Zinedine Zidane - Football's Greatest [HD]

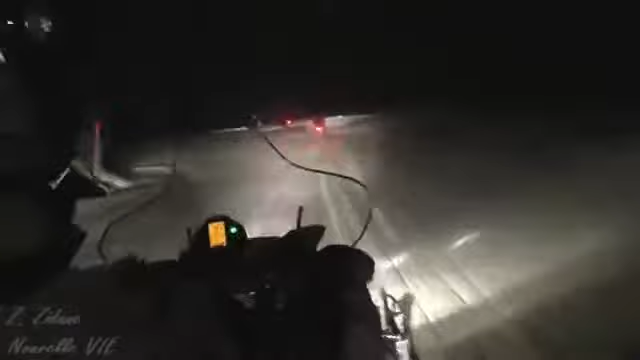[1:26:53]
vont mettre un point final à leur semaine à La Toussuire et se lancer dans une escapade nocturne en motoneige avec une conclusion plutôt inattendue.